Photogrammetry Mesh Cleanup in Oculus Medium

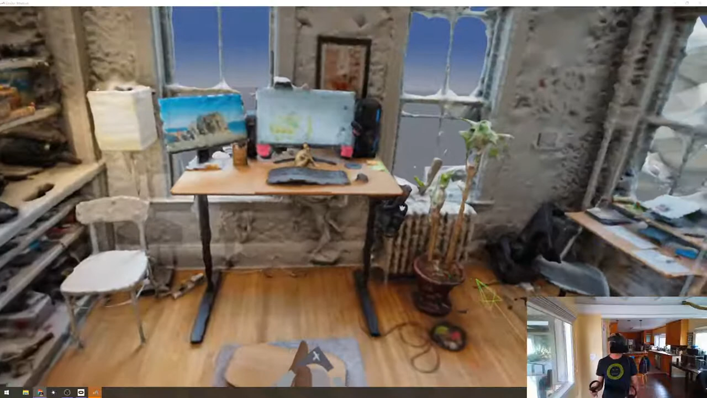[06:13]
When I brought in this mesh, to make sure that you're editing the default mesh.
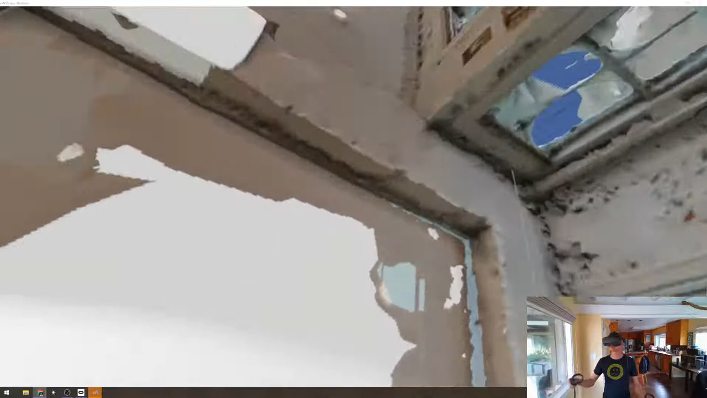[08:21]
Starting with the ceiling because it seemed like they're relatively low.